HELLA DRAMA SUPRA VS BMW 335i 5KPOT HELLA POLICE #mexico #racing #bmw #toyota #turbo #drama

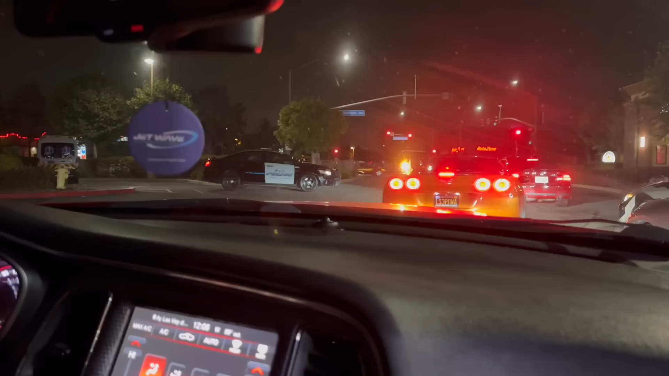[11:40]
Look. One right there. Look at this cop right there. There's a cop right there. Oh my God, look at this one's like a, that's the big homie right there. Whoa. That's the big homie.
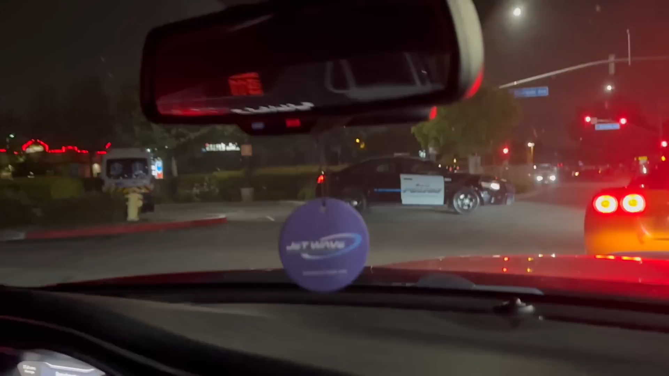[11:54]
One right there, look at that one over there. There's one behind him, I think. Oh my God.
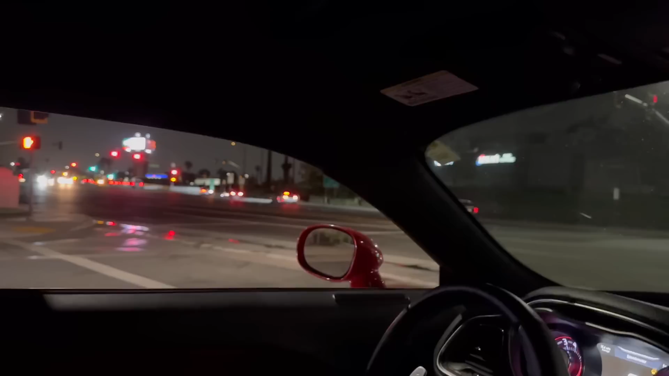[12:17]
Damn, look, that dude just took the red light. Rip, look at that. Look at the cop over there. Look at, they pulled someone over somewhere over there.
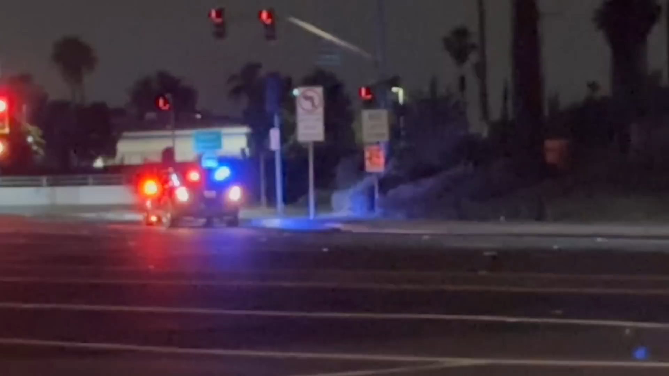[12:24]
Look at it, pulled them over. Look to our right. Oh my God, there's another one right there. Look down the street to the right. Another one pulled up over there. He pulled him over.
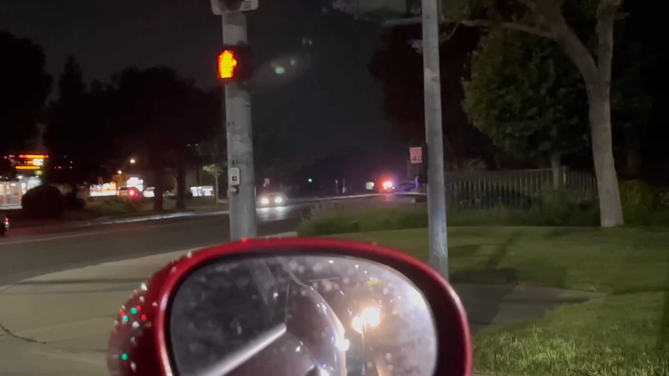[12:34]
Oh my God. Holy shit. There's one right there, pulled over right there. Another one right there, and another one right there. Look at, she's pulling someone what over. What they there. Get that nigga for? What the fuck? What the fuck? No mames. What the fuck? Holy shit, they're trying to get all of us. That was a fucking grown ass woman.